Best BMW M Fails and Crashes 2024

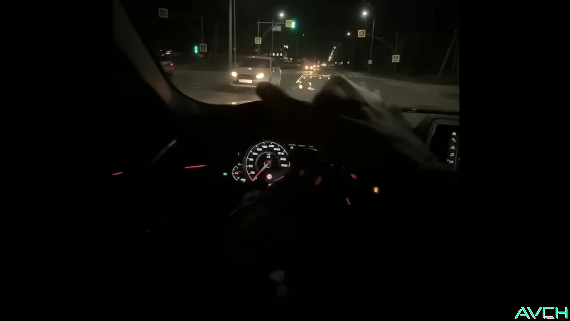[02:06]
this is what converting all of those angry german courses into speed and power sounds like and
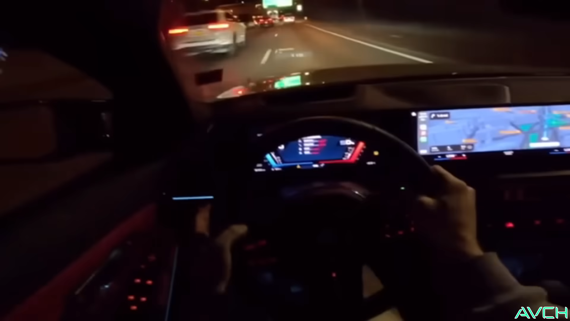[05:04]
and here we have a guy who has some decent driving skills but the things he's doing is are actually very questionable
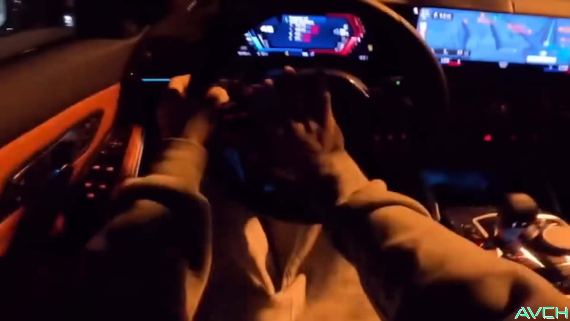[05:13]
he's taunting the police now he's pushing his luck with them he's driving an m3 or m4 i think and
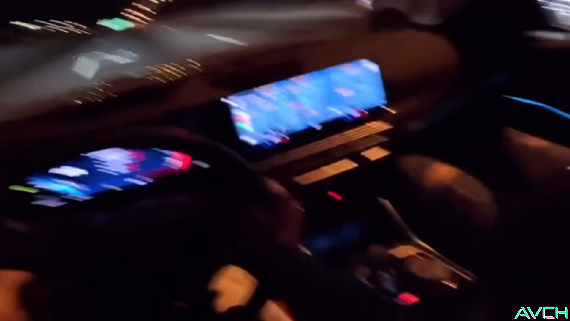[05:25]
spoiler alert he got arrested recently not in this video but recently he did and after watching this the question is why i wonder
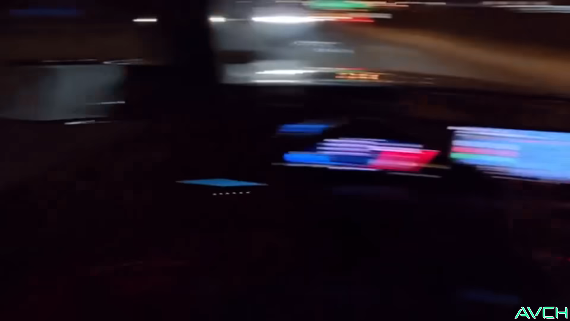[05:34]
he's probably not thinking about what he should do next he's still checking oh he pulled the old streak in a book i did that in need for speed all of the time let's see what happens next i suspect now he's gonna try to drive them with donuts